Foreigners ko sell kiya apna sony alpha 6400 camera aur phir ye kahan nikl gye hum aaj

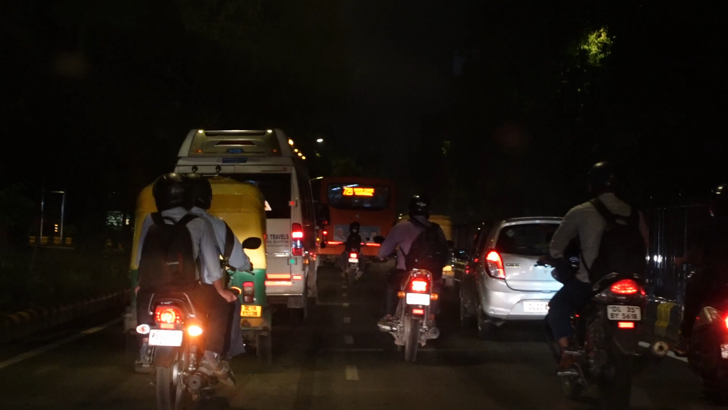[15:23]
रखता है बीड बहुत है और बारिश की वज़े से थोड़ी और जादा हो गई है बड़ मजा आता